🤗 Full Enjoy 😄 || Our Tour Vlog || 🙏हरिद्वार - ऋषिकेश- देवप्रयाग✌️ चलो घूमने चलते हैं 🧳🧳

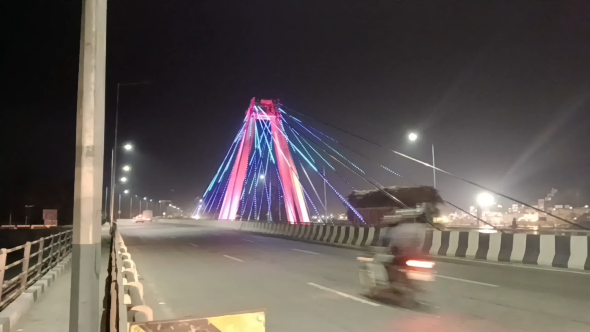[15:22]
वहां से खाना पी न खाकर हम निकल लिए थे अपने घर के लिए वापसी और देखिए रास्ते में हरिद्वार ब्रिज को कितना सुन्दर लग रहा है फाइनली हम निकल गए थे वहां से अपने घर के लिए और हमने